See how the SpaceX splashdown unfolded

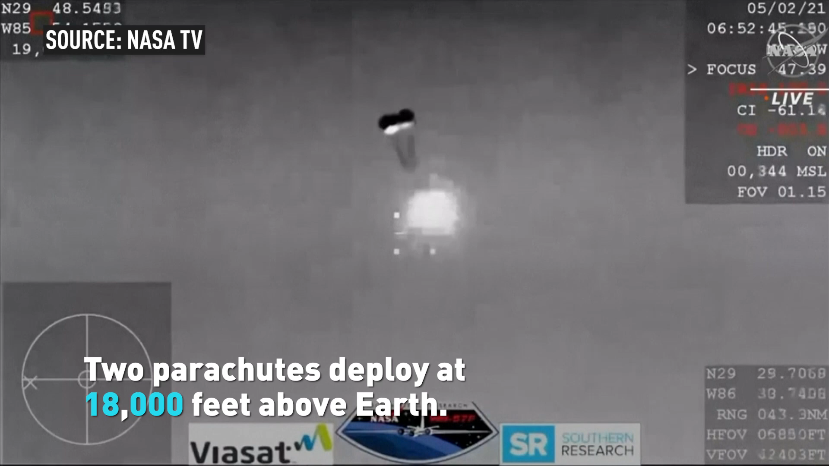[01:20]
Visual two chutes. And those four drogue chutes. Oh, you can see them being pulled out now.
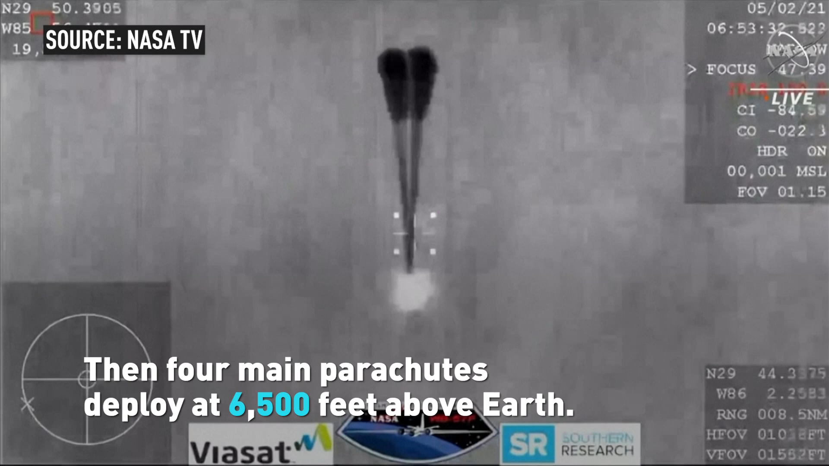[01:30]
Visual on four mains. And Resilient copies and we see a nominal descent rate.
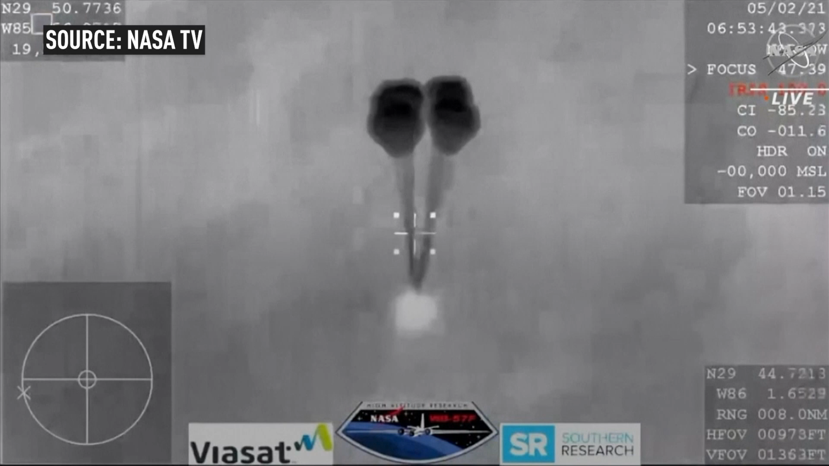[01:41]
SpaceX copies and concurs nominal descent rate.
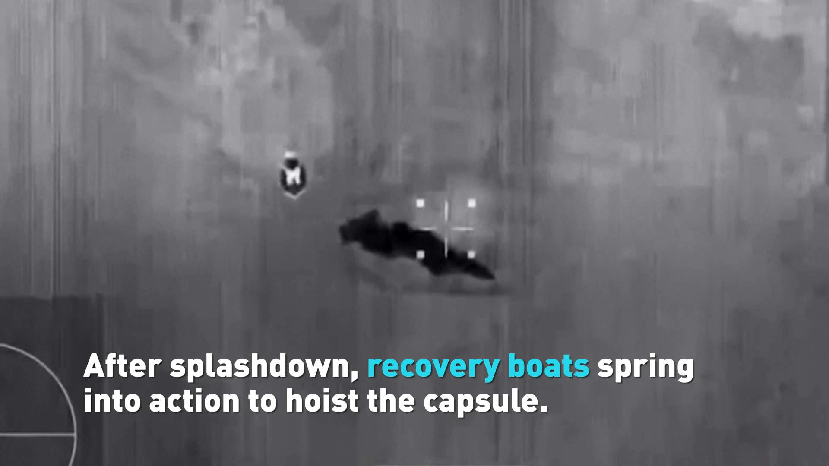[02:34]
So you can see that second boat approaching those parachutes to attach some buoys.